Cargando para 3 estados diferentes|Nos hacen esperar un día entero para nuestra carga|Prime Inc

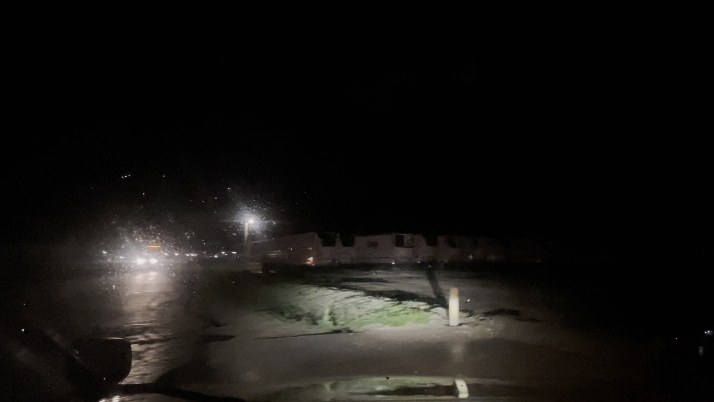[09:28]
Y sí, ya está nuestra caja
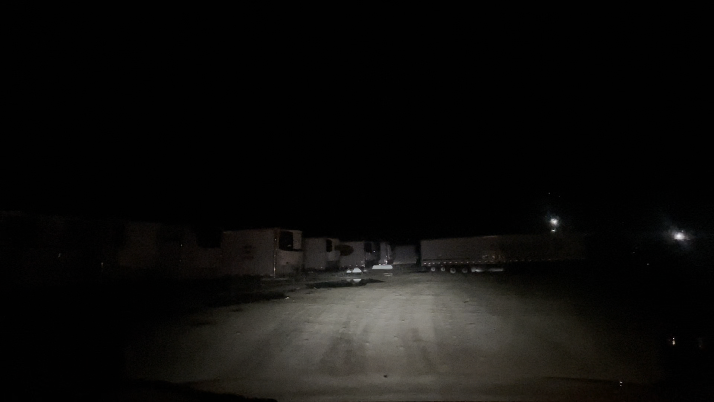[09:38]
para ir a traerla del otro lado.
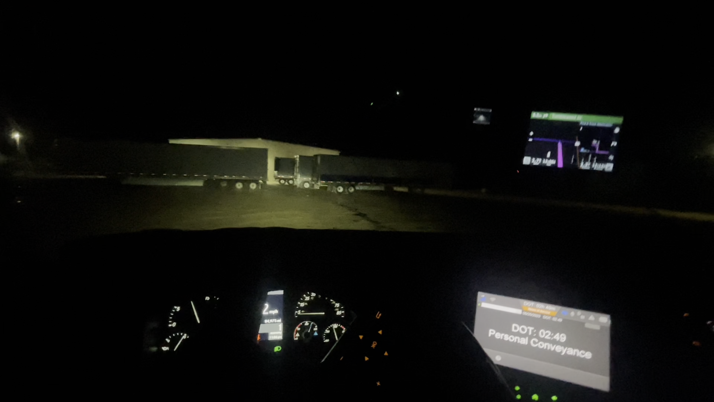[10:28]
No está nuestra caja todavía. Me dijeron que tampoco me puedo quedar acá, entonces antes de llegar acá, hay una gasolinería como 5 minutos más o menos. Entonces, vamos a dar hasta allá. Y según dicen que nos van a marcar mañana, a ver si de veras. Bueno, vamos a darle. Y ahorita nos vamos allá en la gas.